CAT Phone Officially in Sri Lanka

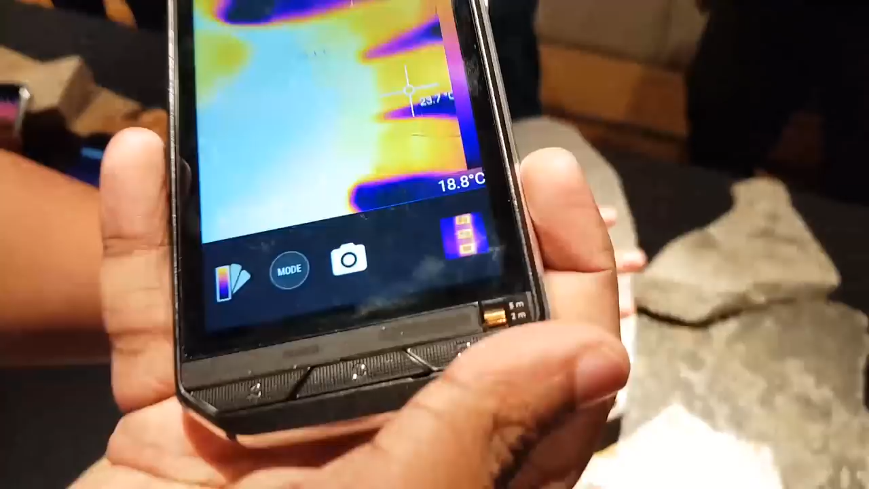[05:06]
On screen: scale bottom 18.8°C
there is definitely the camera that you can show them Then here my new feature On Theory has featured of thermal image The thermal image is live in real time